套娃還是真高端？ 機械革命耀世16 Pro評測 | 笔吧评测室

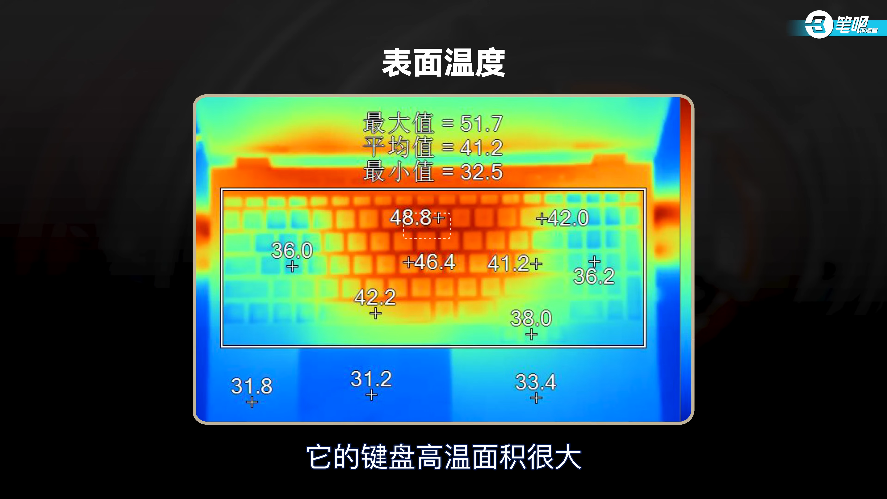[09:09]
不过这么高的功耗也是有代价的它的键盘高温面积很大而且最高温度达到48.8度完全是烫手的水平了噪音方面它的满载人位分贝值是55.1分贝强冷模式下则是57.1分贝属于今年的平均水平
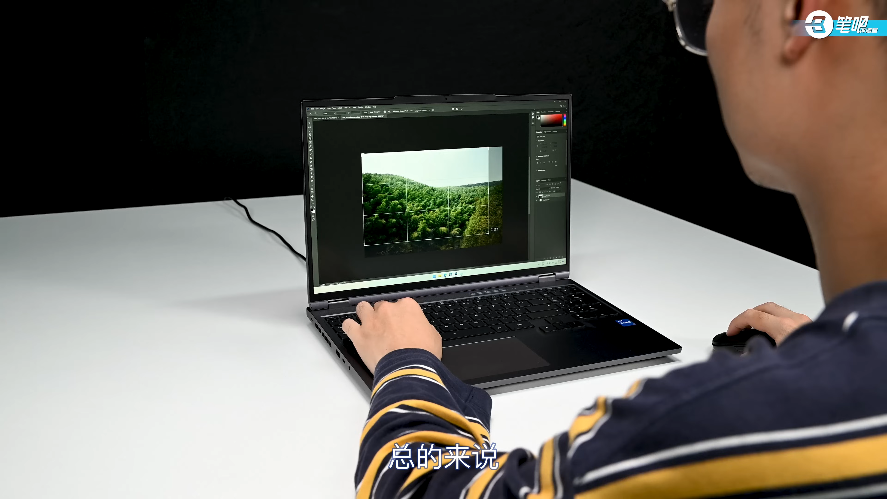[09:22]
总的来说要是16Pro的核心性能释放相当不错无论是和机械革命自己还是
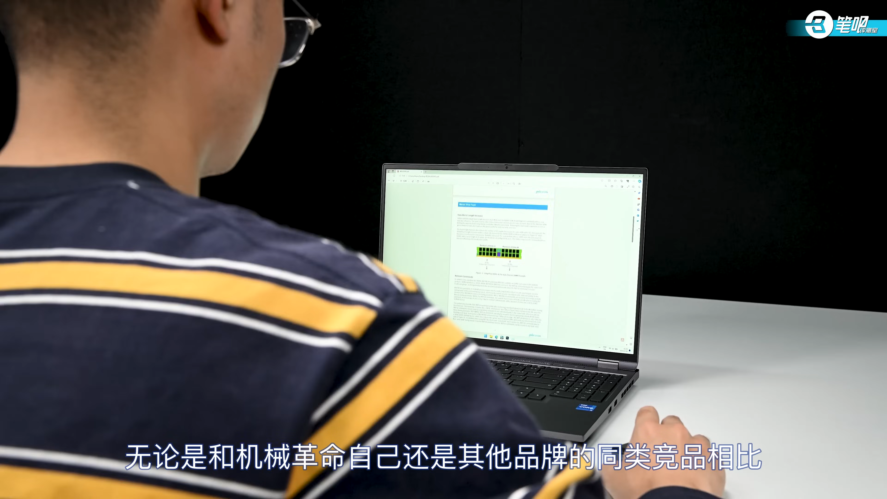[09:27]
和其他品牌同类竞品相比都可以算是第一梯队的水平
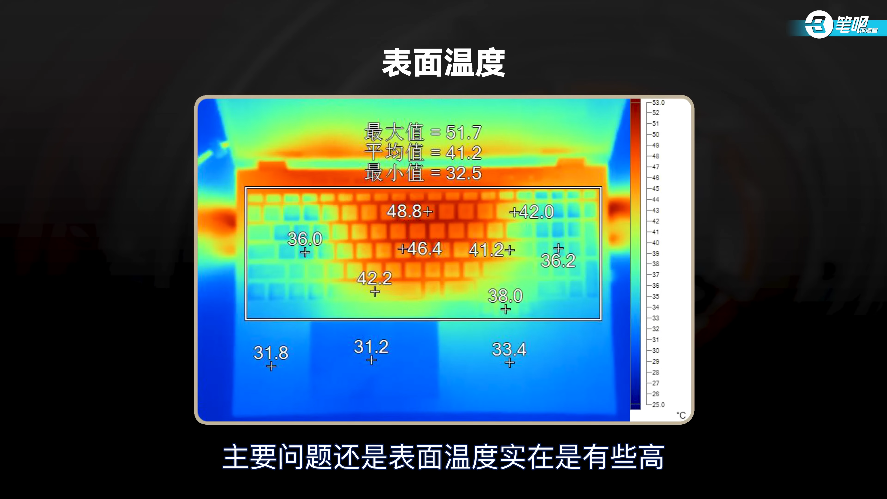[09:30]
主要问题还是表面温度实在是有些高啊如果长时间玩搭计游戏的话还是要外接键盘好一些